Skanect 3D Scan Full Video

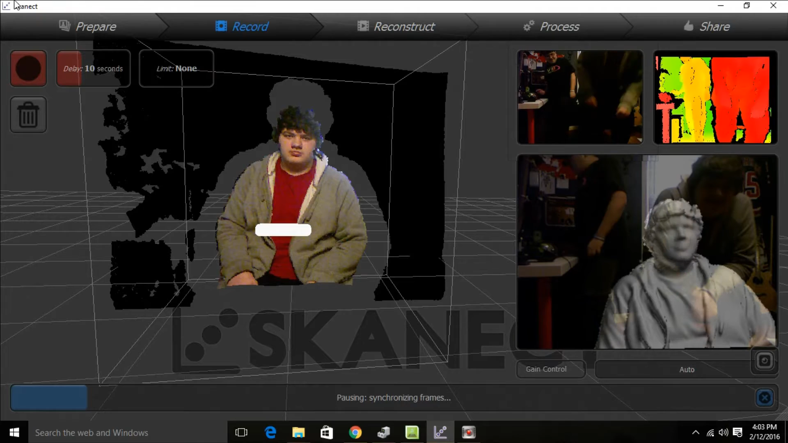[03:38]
Heart of my chair. Okay. So. I look sad. Oh.
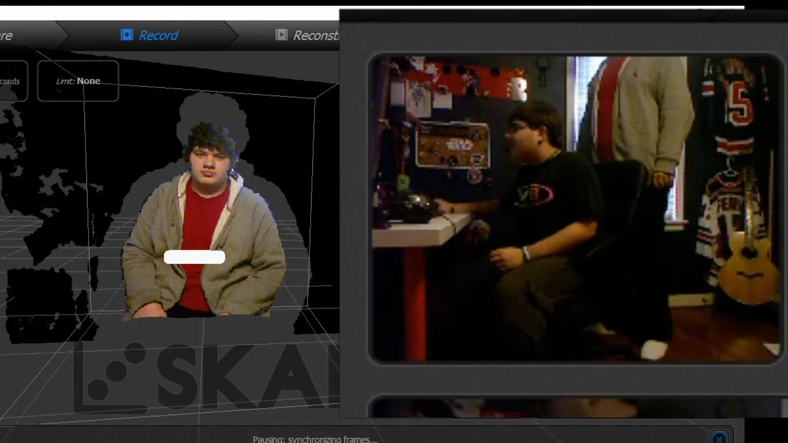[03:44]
I look really sad in frames. Okay, thank you. Um. I look really sad right there. You also look faceless. Wait. Turn around. Oh. Oh.
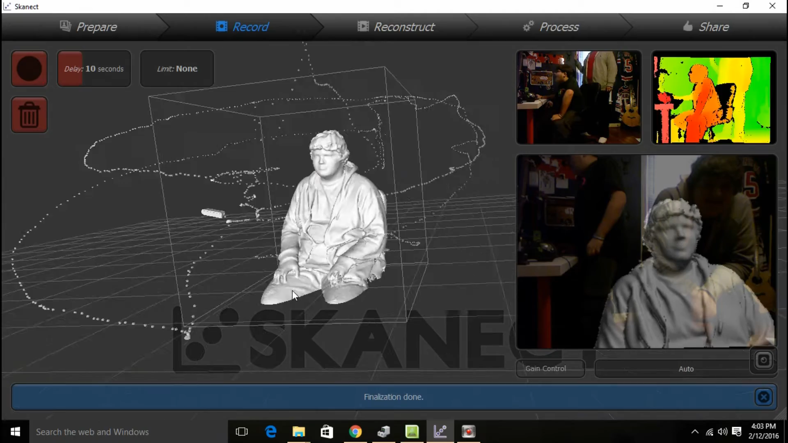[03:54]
Oh. Oh. Oh. Oh. That's perfect. Look at your legs, though.
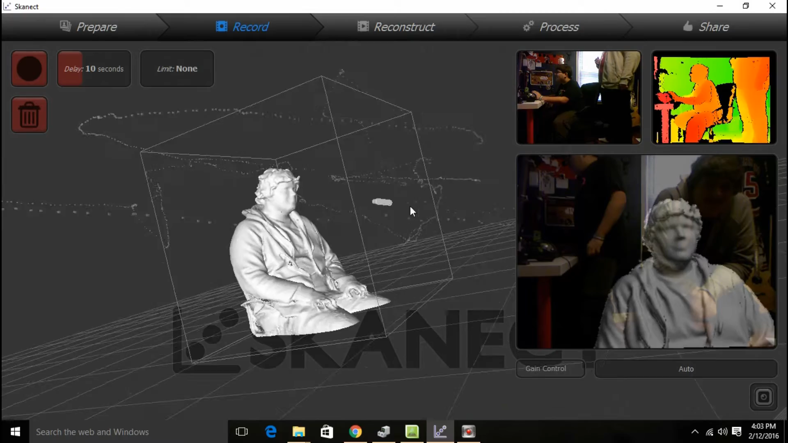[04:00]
They're kind of calm. Oh, my God. That's perfect. Oh, I didn't get the inside of your arm there. I want to be kidding me. Oh, my God. It's calm. Oh, my God. Oh, man.